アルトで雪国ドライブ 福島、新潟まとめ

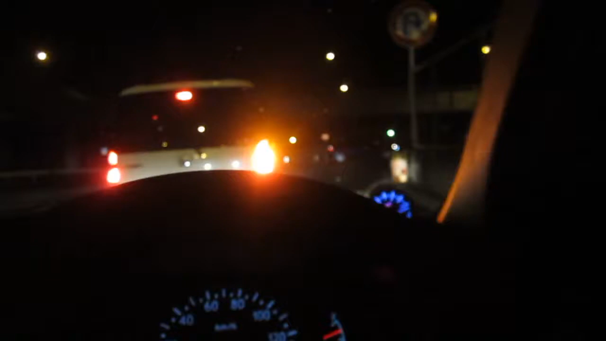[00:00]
雪を求めて東北の旅雪がちらついてきました宇都宮のちょい下あたり天井上がるけどちょっと怖い雪流してます
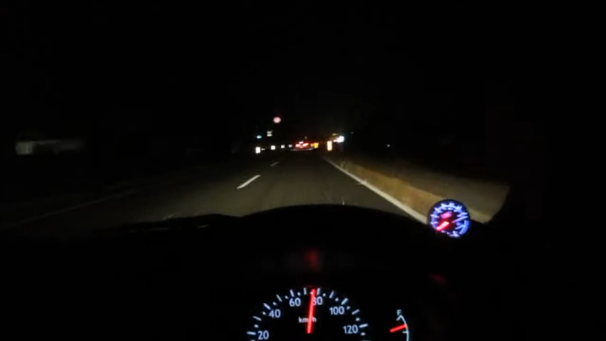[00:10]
見えないかもしれないんですけどね雪がねすごいこっちに向かってきて焦点がね雪に合っちゃってねちょっと怖いというかなんかあのクラッとしちゃいましたねなんか以上ですとっても雪降ってます